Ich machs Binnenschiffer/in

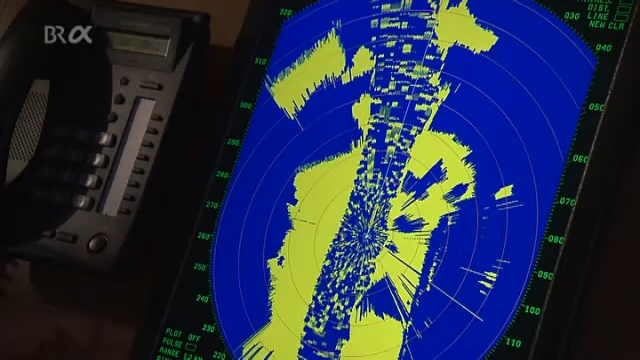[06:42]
Je nach Wetterlage, bei schlechter Sicht zum Beispiel, muss Sarah auch das Radar nachjustieren. So weiß sie immer, wie weit andere Schiffe oder Hindernisse entfernt sind.